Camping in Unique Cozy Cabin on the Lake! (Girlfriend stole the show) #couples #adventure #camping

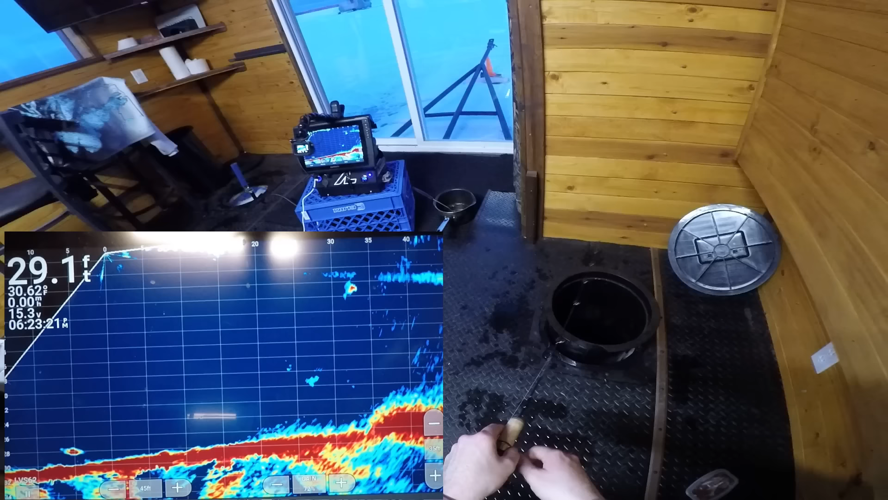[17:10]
so since the sun has kind of gone down we've definitely seen a lot more fish coming through a lot of them have been coming from the deep water towards the shallow just like this one here creeping slowly emphasis on slow